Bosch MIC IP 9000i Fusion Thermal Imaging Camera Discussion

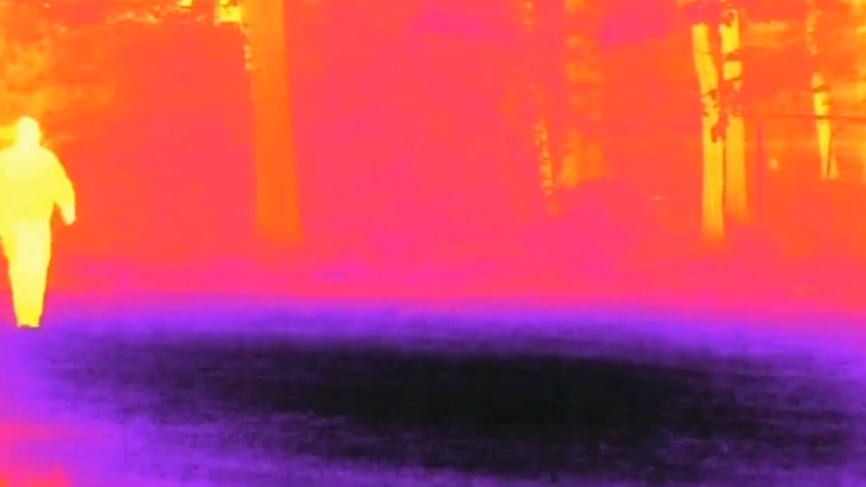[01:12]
So these cameras are able to really accurately detect the difference between the
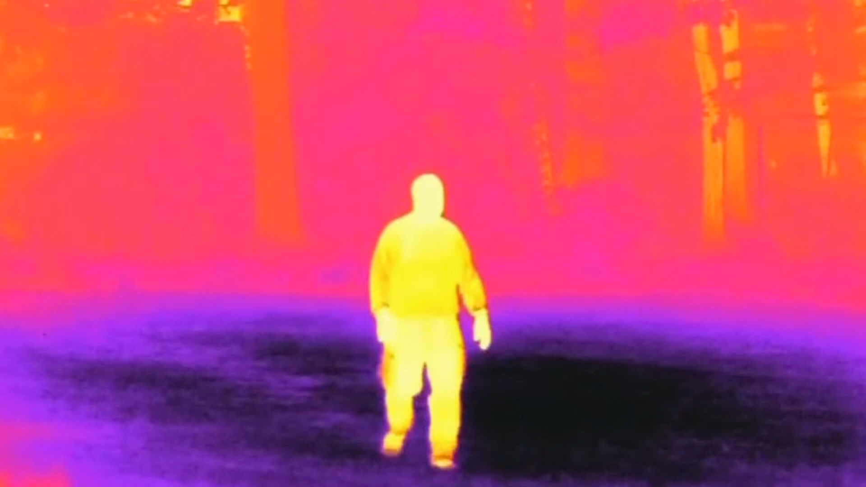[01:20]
temperature of a body and its background and respect to the other surroundings.
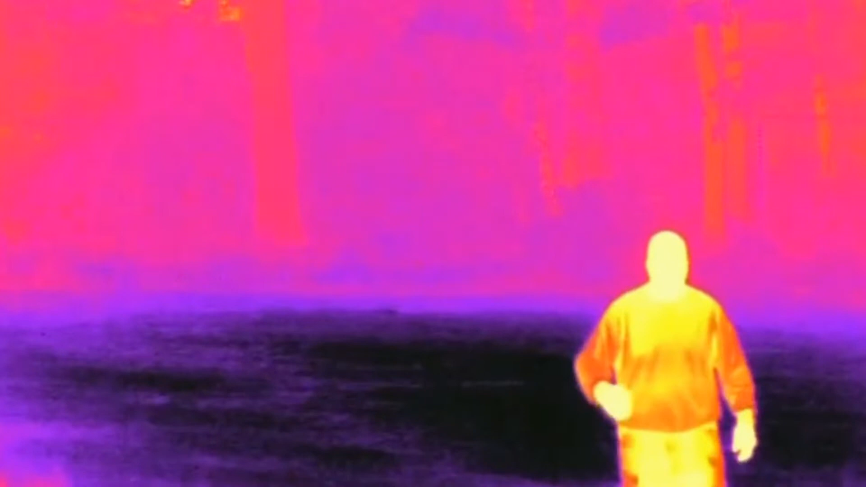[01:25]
And it's able to make pictures for for you to look at so it can see through in the scenes where a normal visible camera will have a problem because there's not sufficient light,
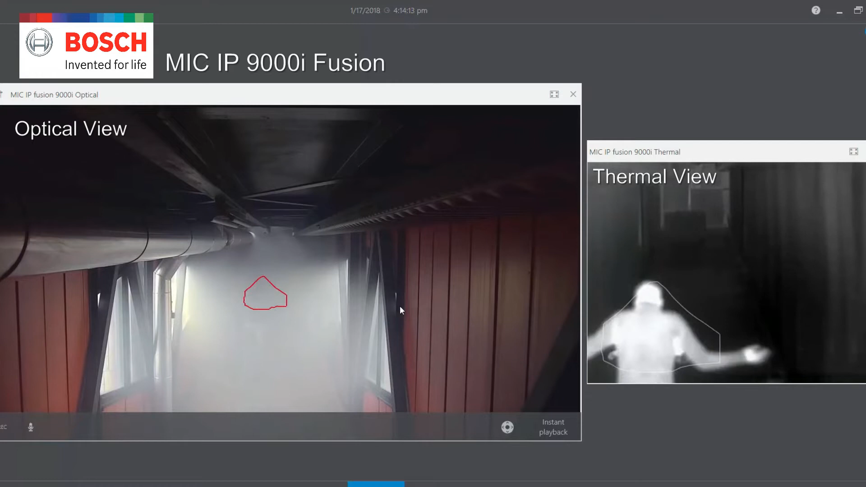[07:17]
So you kind of have the best of both the worlds combined into one single camera over here.